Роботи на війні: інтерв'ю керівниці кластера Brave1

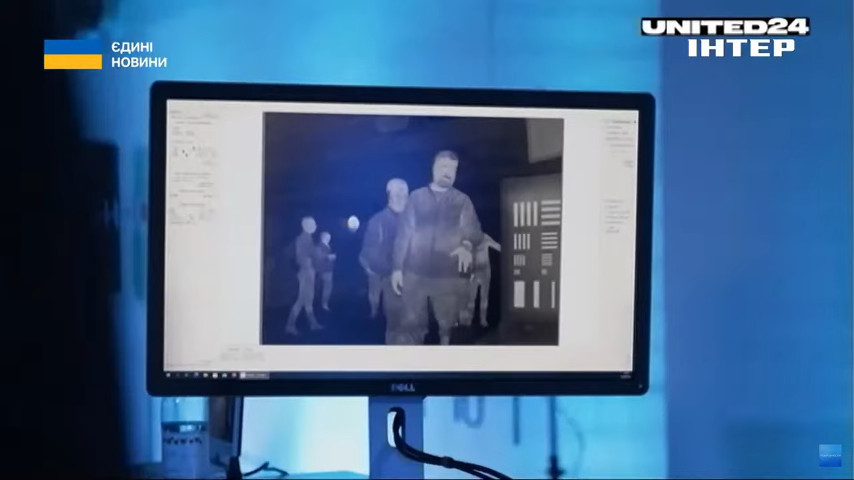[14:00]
Але він дозволяє нам, по-перше, розпізнавати цілі, їх захоплювати, вести ці цілі.